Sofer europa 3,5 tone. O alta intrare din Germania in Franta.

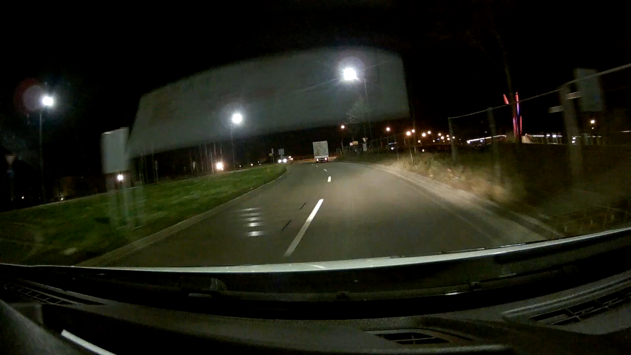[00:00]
E bine sa mai mergi si pe unde nu te da GPS-ul Am descoperit si un nou drum pe aici Nu am mai intrat pe aici
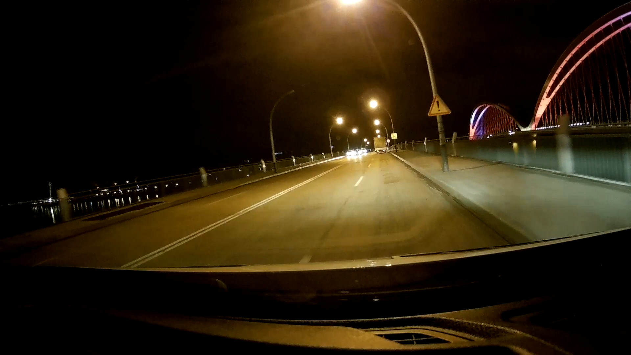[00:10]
Mai pic in stanga e ceva pot fain Intram in Franta pe ceva national chiar acum Cam asta ar trebui sa fie intrarea
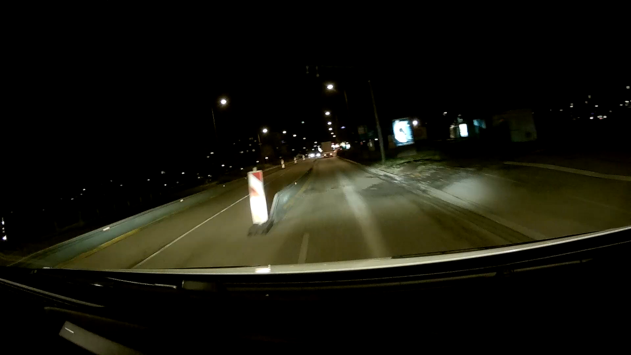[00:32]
E bine de stiut pentru ca nici aici vad ca nu sunt controle Clar acum suntem in Franta Foarte fain Avem 80 de km, avem si ceva alimentare la Colmar Noi acolo trebuie sa desparcam dimineata
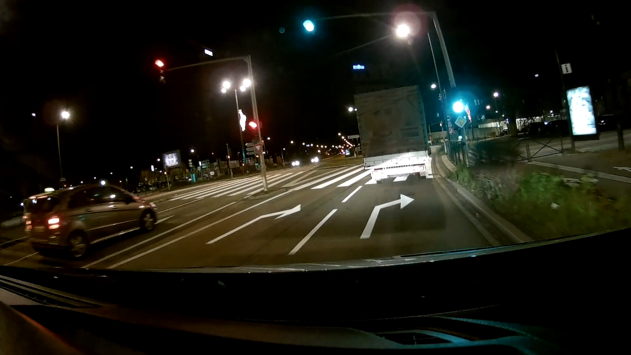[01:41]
Ajungem la destilatie Mai rantuim ceva Si ne punem la Nani Nani Am pornit CamSamu CamSamu este aplicatia care ne ajuta cu radarele
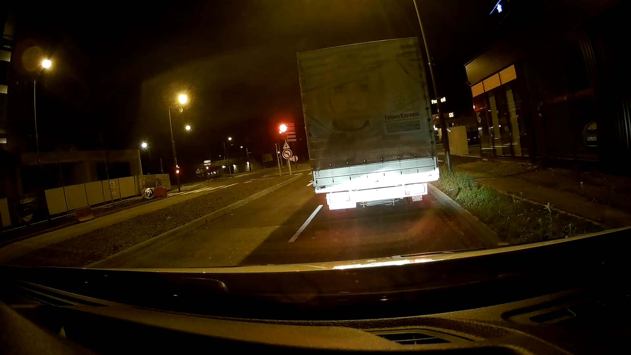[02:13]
Si hotel F1 Nu stiu asta Nu stiu daca se vede la voi in colt Acolo in dreapta undeva Este un hotel Low cost Da, deci preturi mici Si ce sa zic Camere decente probabil Nu stiu nu am fost Nu stiu cat costa Stiu daca sunt preturile mici Nu stiu
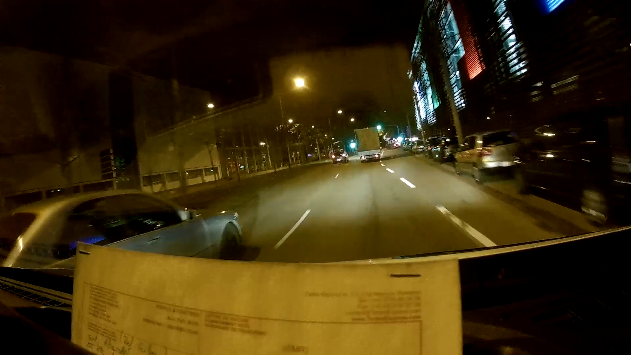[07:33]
Vă las, cred că-i ceva aici E o cameră Vezi încet stai la 50 Că e o cameră la ceva tunel Nu cred că o fi deschis şi el totuşi aplicatia Ăsta n-are... Ăsta n-are... Foarte mare atenţie la chestiile astea pentru că...
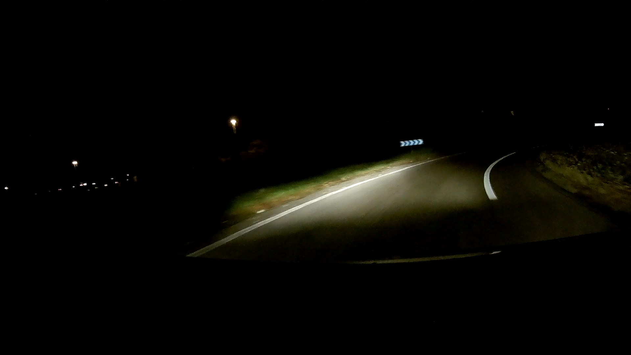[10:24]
Mare atenţie când aveţi marfă înaltă pe maşină la virajele astea Pentru că riscaţi Să vă daţi pe o parte ceea ce n-ar fi faină Absolut nu rog O să purtaţi în permanenţă centura pentru că Vă şi ajută În caz de Doamnele Făreşte Dar...